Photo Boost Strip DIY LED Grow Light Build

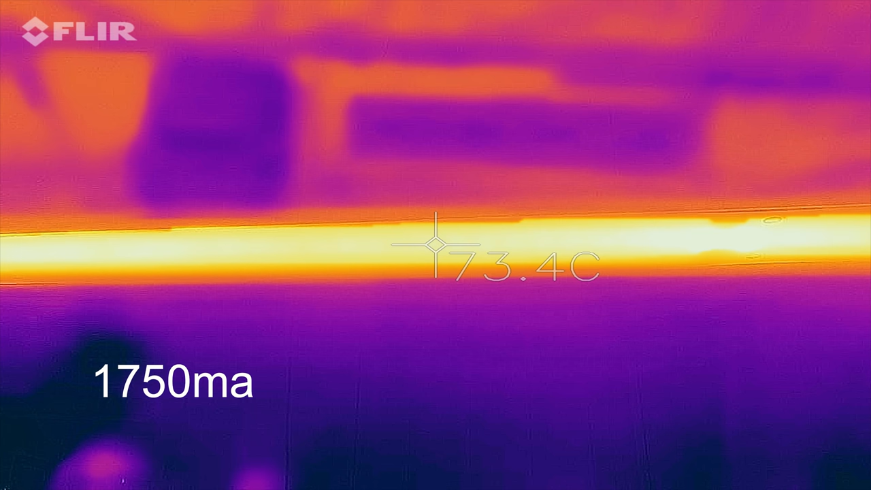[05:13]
On screen: spot 73.4°C
The reds are running at around 70 to 72 junction temperature there. The whites are much lower. They're only like 62 or something. They're fine.